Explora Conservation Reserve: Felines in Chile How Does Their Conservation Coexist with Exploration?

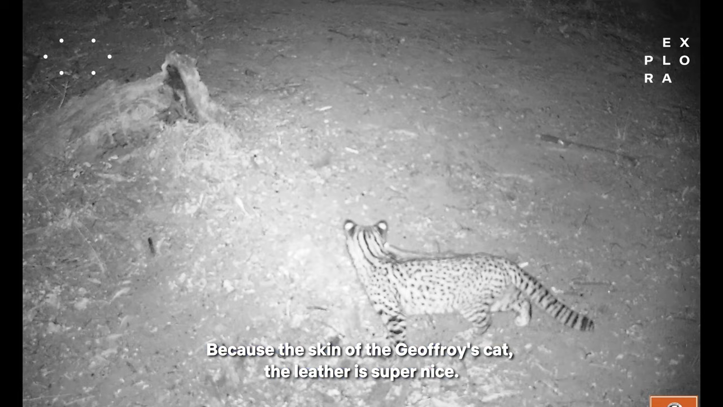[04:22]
son un animal súper bonito, tienen estos como rosetas en todo el cuerpo y en el pasado se exportaba mucho afuera.
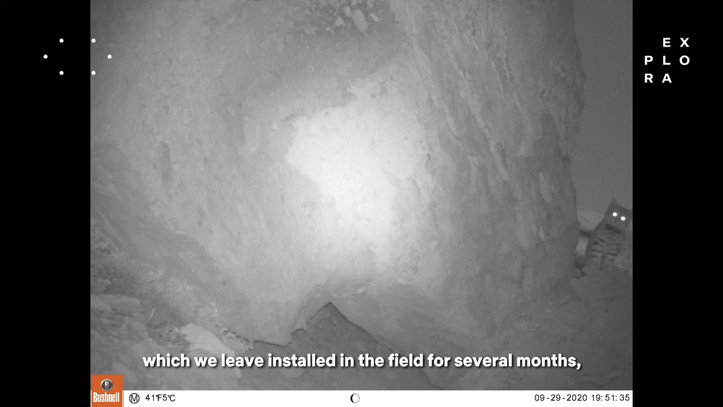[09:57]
y cuando pasa un animal, saca una foto.
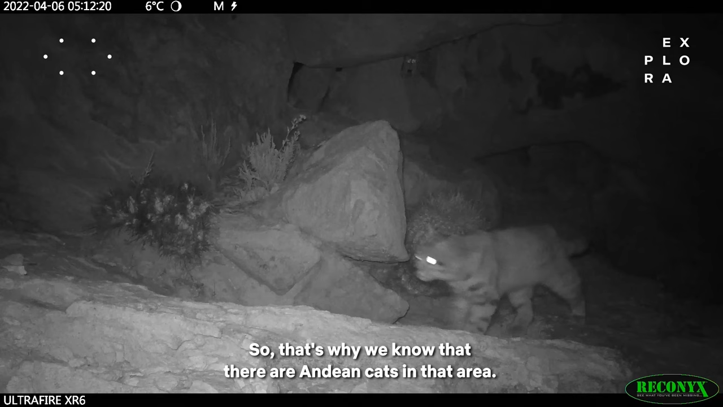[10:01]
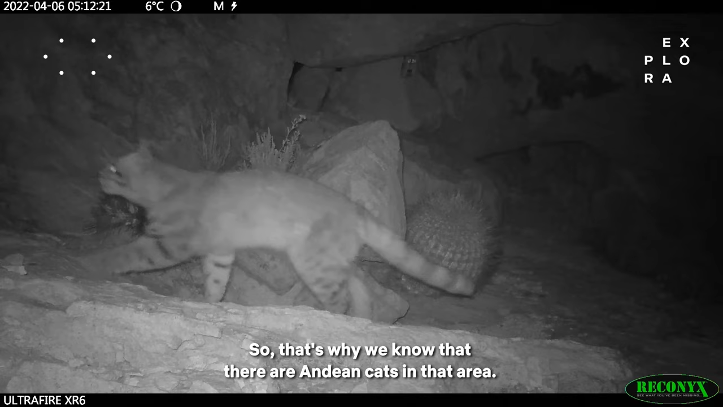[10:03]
Entonces por eso es que nosotros sabemos que hay gato andino en ese sector, no es porque estamos inventando, porque alguien nos contó, es porque hay fotos, hay fotos del gato ahí. Bueno, ya, pues la importancia del gato, el gato es un animal icónico en los Andes, o sea,